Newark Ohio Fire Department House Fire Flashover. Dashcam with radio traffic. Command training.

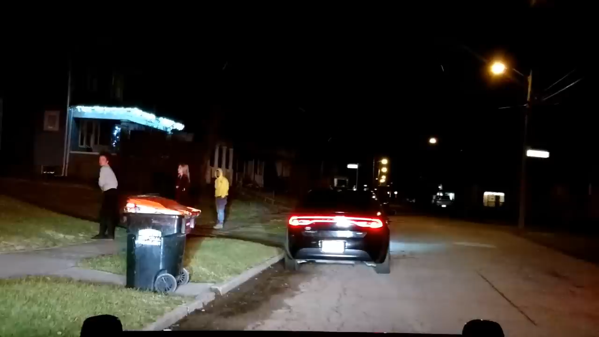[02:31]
Battalion 1 to fire control. I'm on the scene. I got a two-story private dwelling. I do have smoke showing from multiple windows. Go ahead and make it a working fire. I'll have Buckingham command. I've got a hydrant in front of the building.